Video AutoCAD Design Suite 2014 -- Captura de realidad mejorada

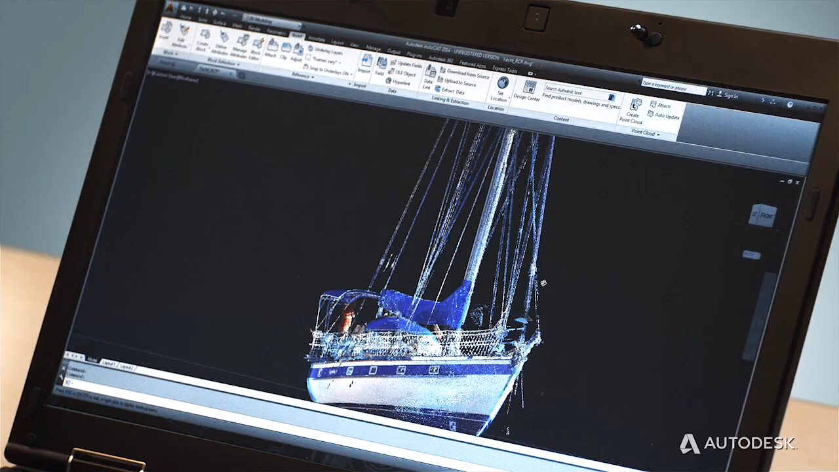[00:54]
Or say you're designing a boat and you're inspired by a shape you found in nature. You can capture that information and use it as a basis for your design. Visualizations allow you to view data by elevation,
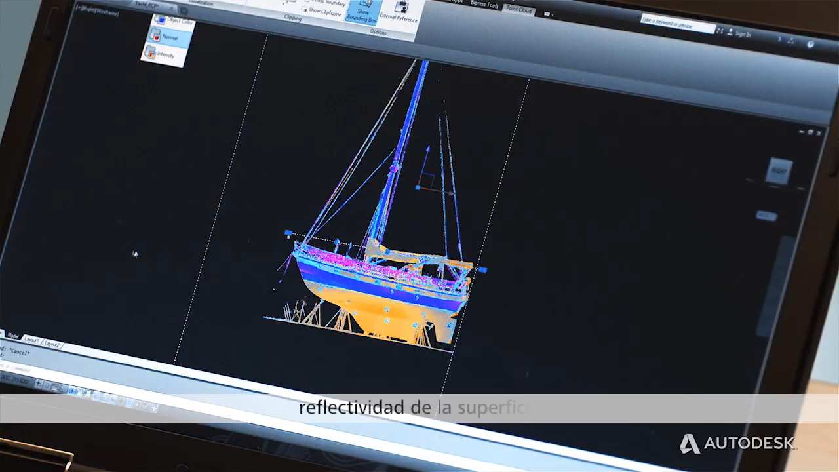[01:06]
surface reflectivity, and the direction the surface is facing.